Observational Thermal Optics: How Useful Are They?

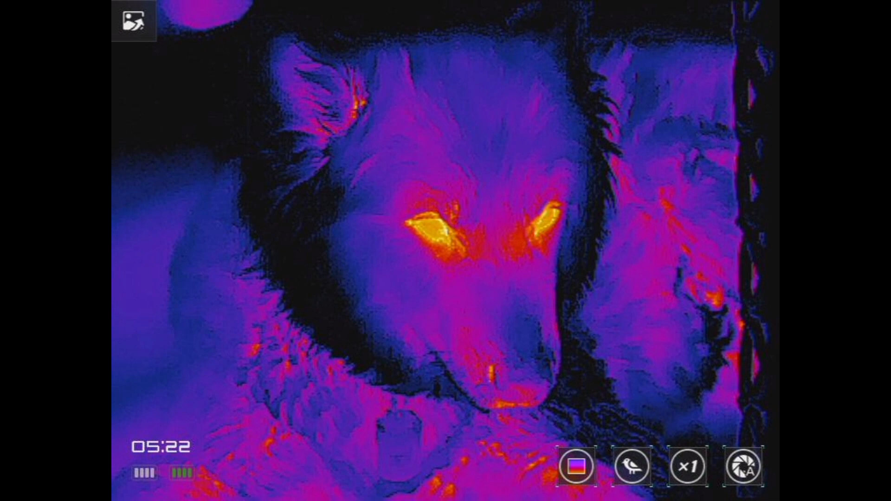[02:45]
It also has digital zoom from 4x, 16x, along with several other palettes and settings to perfect your view in the environment that you're in.